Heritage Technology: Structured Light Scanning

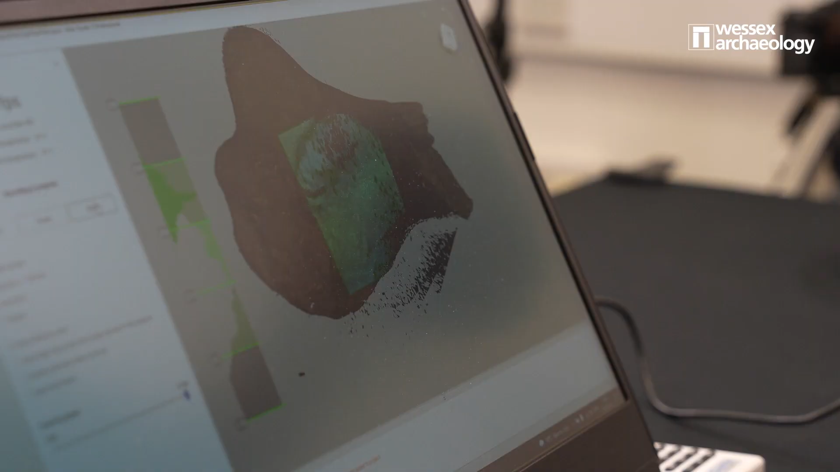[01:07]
The simple reason for this is that it allows us to capture a very high level of detail quickly and efficiently,
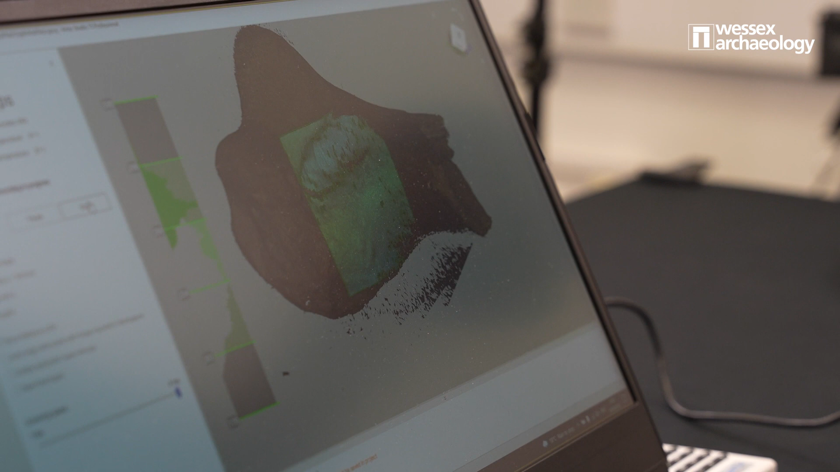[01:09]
due to SLS being an active rather than passive scan process, as with photogrammetry.
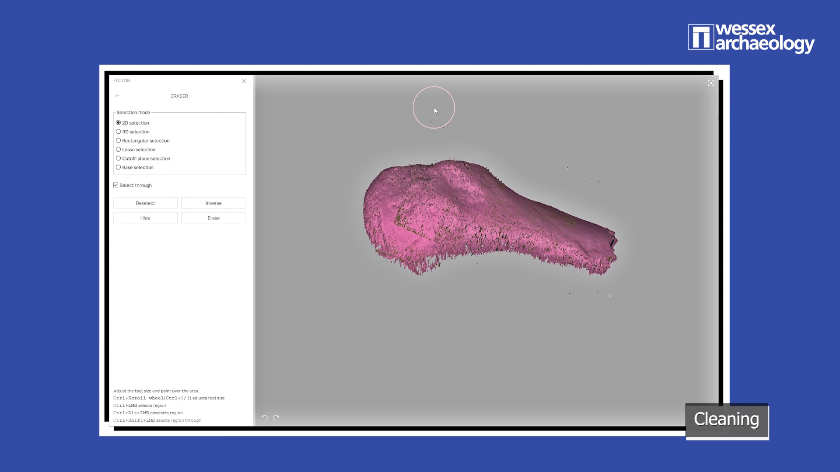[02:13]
We then clean up the scans by removing unwanted elements such as the surface the object was scanned on.
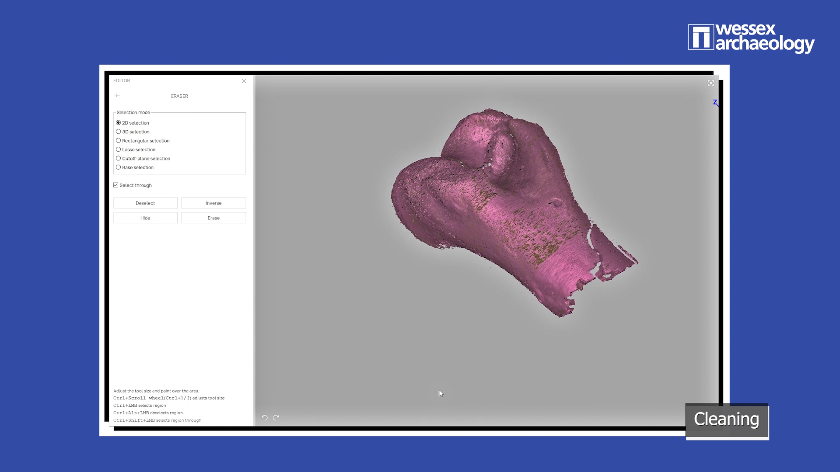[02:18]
Next, comes Scan Alignment.
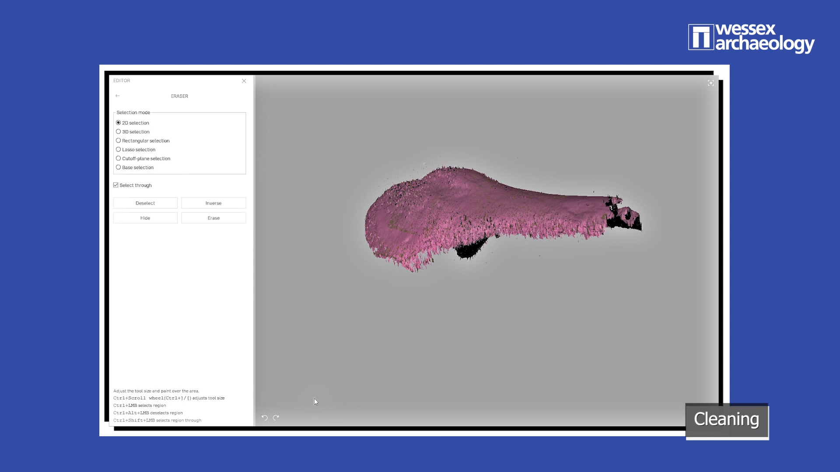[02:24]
The scans are positioned correctly using a series of common reference points, either from surface colour or via the geometry of the scan. It's at this point that we can confirm if we've done enough scan passes to capture the whole object.
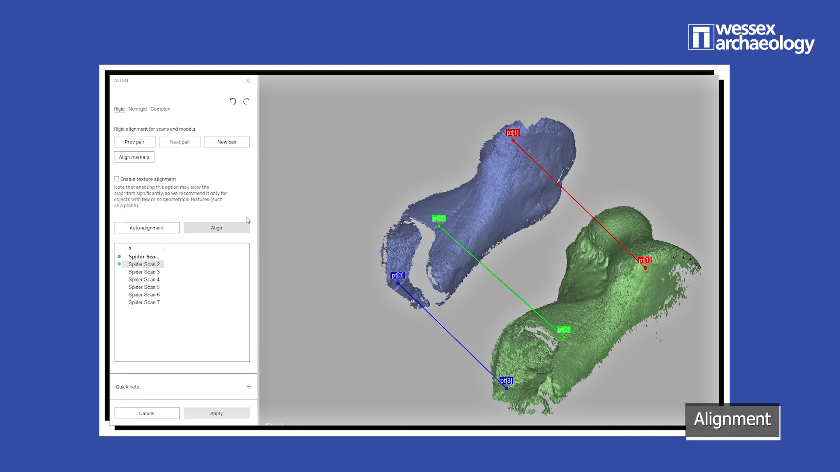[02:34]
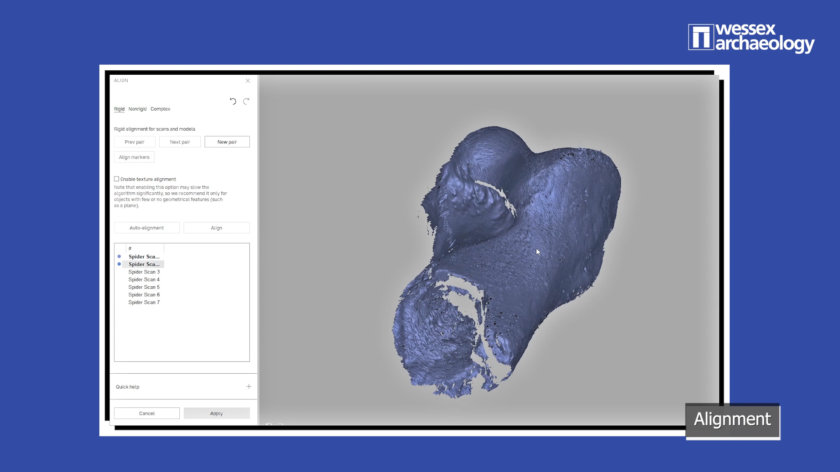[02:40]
Registration is the fine-tuning of the scan alignment. This is an automated process that refines our scans to maximise accuracy.